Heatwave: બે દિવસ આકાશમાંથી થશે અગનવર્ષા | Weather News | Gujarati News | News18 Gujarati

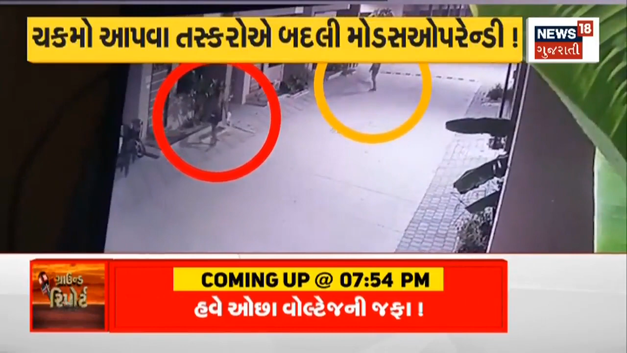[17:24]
રહીશો જાગી જતા તસ્કરોનો ચોરીનો પ્લાન નિષ્ફળ રહ્યો। તો અરવલ્લીના મોડાસામાં તસ્કરોનો તરખાટ જોવા મળ્યો।